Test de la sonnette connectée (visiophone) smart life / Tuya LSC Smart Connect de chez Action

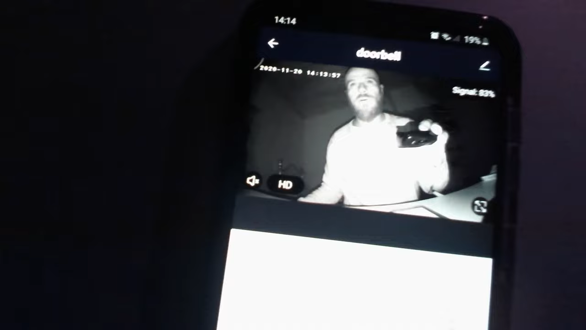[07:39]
est pas mal la vision nocturne est plutôt bien on va reconnaître
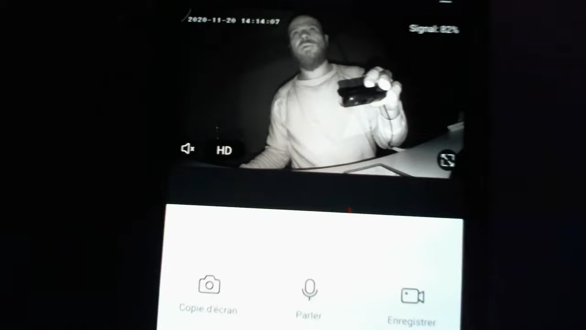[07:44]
les personnes là c'est moi on me reconnaît plutôt pas mal